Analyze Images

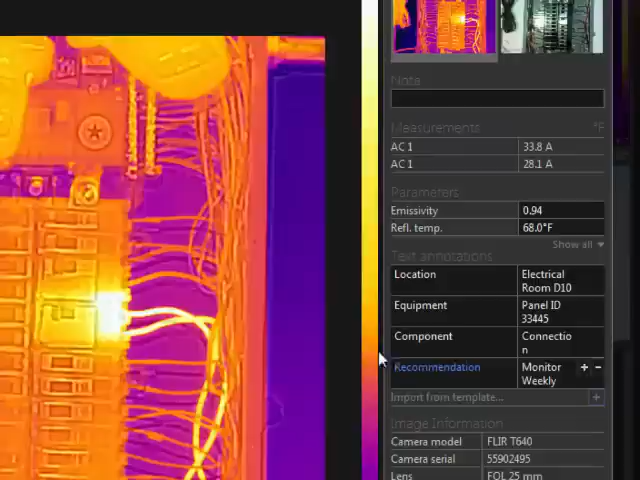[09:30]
If meter link data is saved with the image, it will appear in this area.
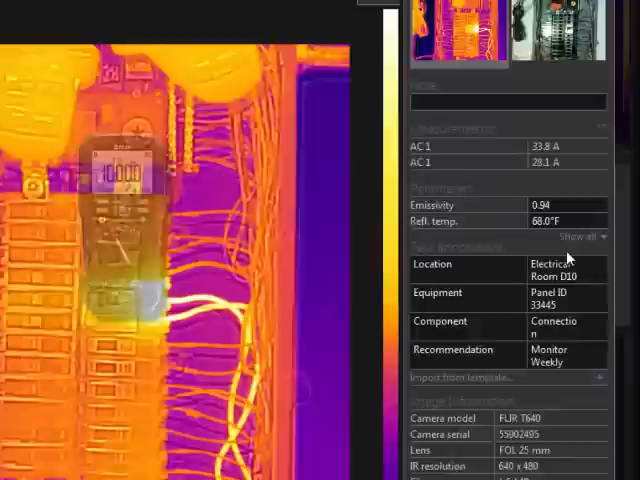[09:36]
When a compatible Bluetooth meter is paired with the camera, it will automatically transmit the data to the camera, and this data is saved with the JPEG image.
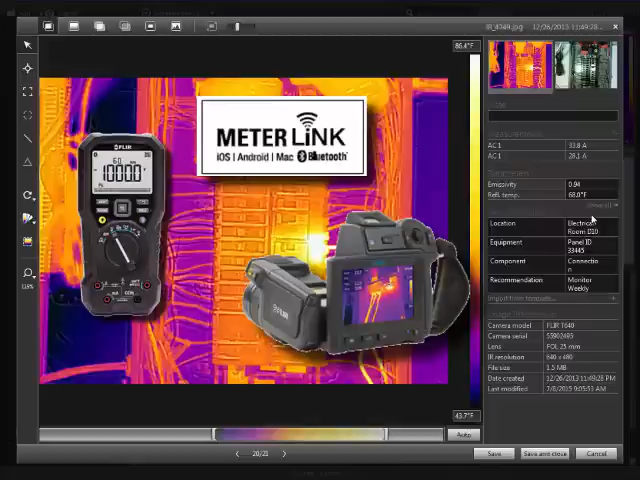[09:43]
Some cameras can record voice annotations using a Bluetooth headset. The voice recording can be played back using your PC speakers, and you can add notes while it is playing.
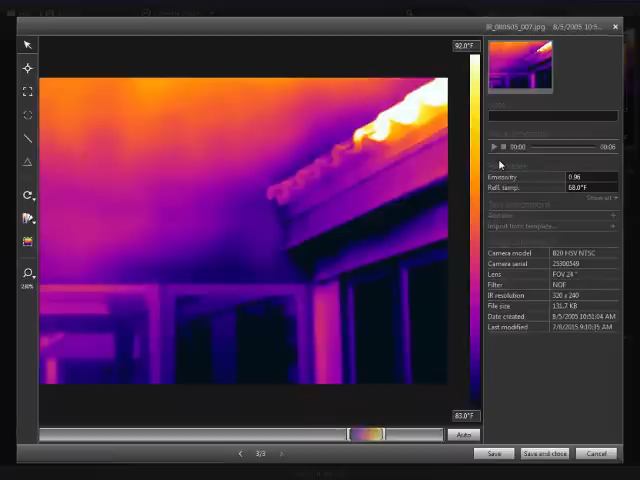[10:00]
On screen: scale top 92.0°F, scale bottom 83.0°F
This image was stored using the sketch mode in the camera. This allows the operator to draw directly on the camera's LCD screen in order to highlight areas of interest on the image.
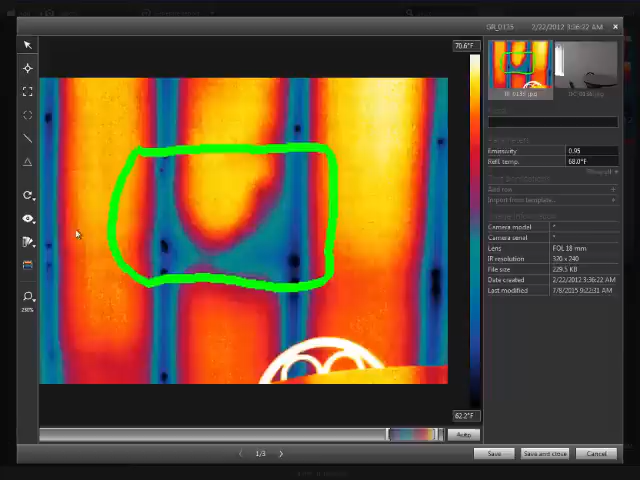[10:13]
On screen: scale bottom 62.2°F
If servile your tool is going to be used to show or hide this sketch.